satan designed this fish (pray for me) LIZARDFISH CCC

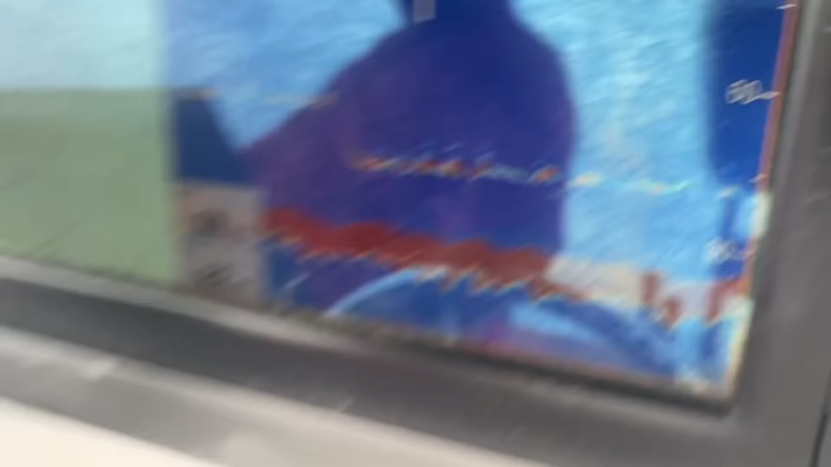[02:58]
it's just like that i'm gonna lift a rod tip up
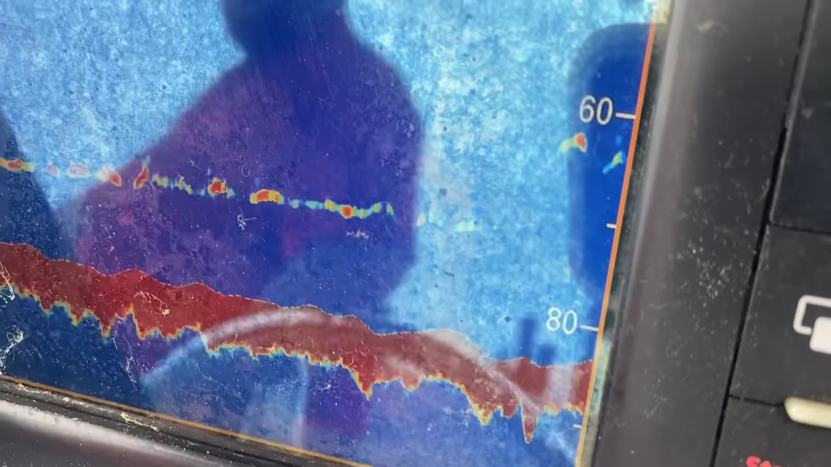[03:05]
that's my sinker that's marking like that that's pretty cool right there pretty interesting
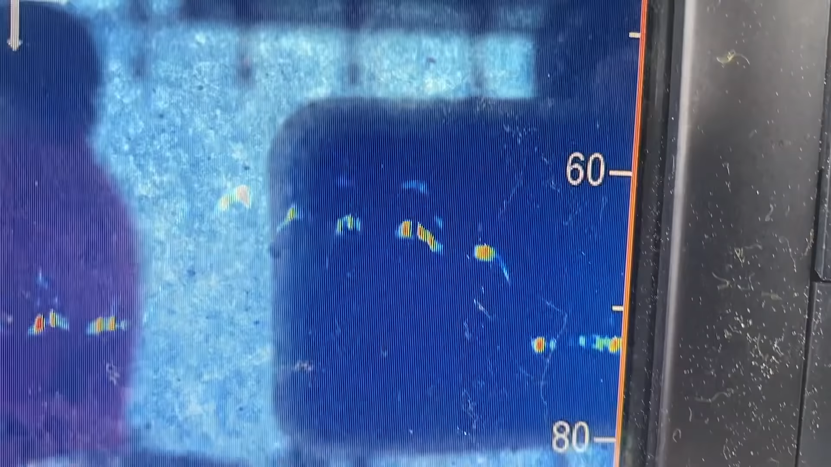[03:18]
and so does the mark that's pretty cool isn't it